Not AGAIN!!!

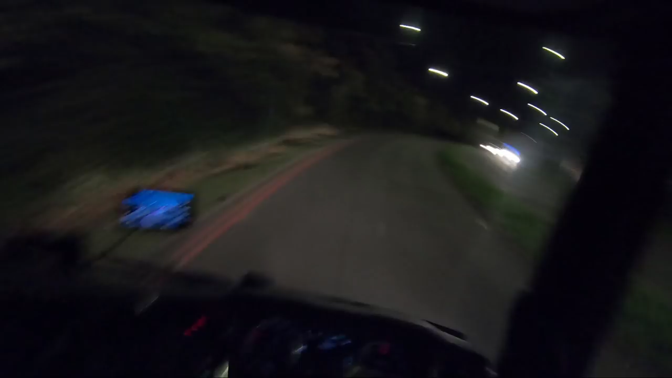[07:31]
um it's all red roots so i can't stop anywhere it's not good in the hood we're only a mile away but i've been lost for like 15 minutes now because i've not been able to turn around anywhere because there's been cars on inside and i know i've just been
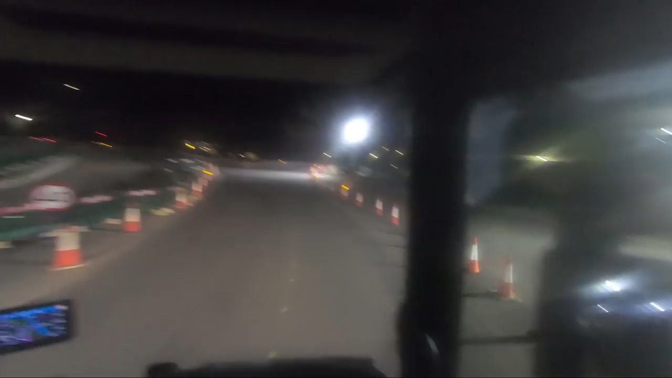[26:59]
to turn that is one crazy arse road what the hell i
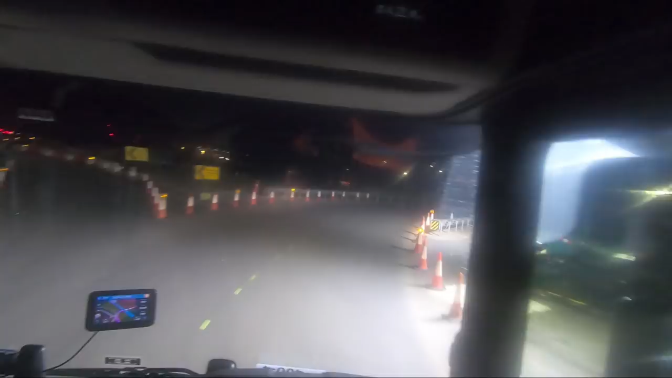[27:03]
need to go down here for m6 i'm currently on the right hand side of the road which quite possibly be the wrong side of the road there's a dead rat there that was nice lovely am i doing this right or what what universal credits names going on here proper lost call yourself professional tell you couldn't make it up
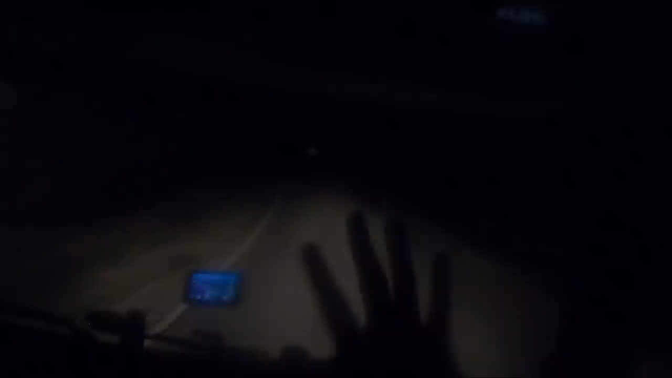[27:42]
i'm joking it's a single road man chill calm down youtube chill nearly there